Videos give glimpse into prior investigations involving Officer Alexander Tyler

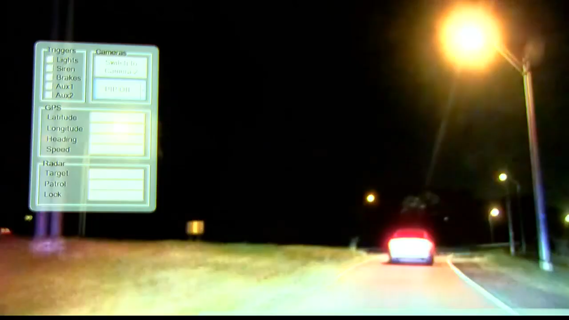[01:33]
This is police dash camera video of Tyler getting involved in a high-speed chase back in July of 2022.
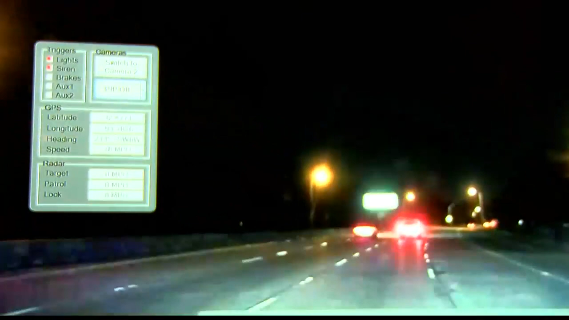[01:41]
That pursuit began near state fairgrounds, chasing a suspect who failed to stop for a modified exhaust. Tyler reaches a speed of 132 miles per hour on I-20, passes at least one car at a high rate of speed on the interstate shoulder, and eventually chases the car down Pines Road. He goes over 100 miles an hour again on another two-lane road, then continues the chase down Interstate 220, topping 130 miles an hour again.